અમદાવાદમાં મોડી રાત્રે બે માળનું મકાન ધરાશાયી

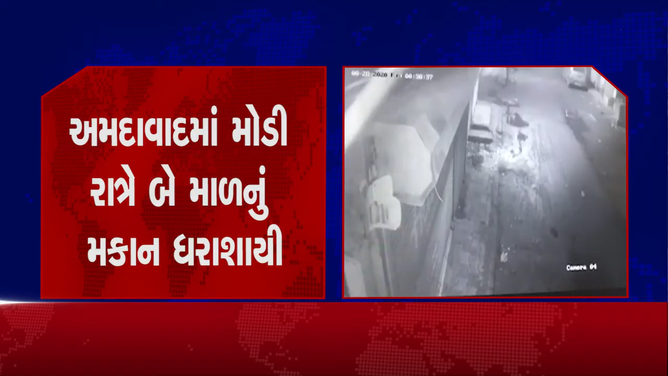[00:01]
અમદાવાદથી સમાચાર મળી રહ્યા છે કે ગત મોડી રાત્રે મકાન ધરાશાયી થવાની કરુણાત્મક ઘટના સર્જાઈ છે, જેમાં પરિવારમાં એક જણાનું મોત થવા પામ્યું છે.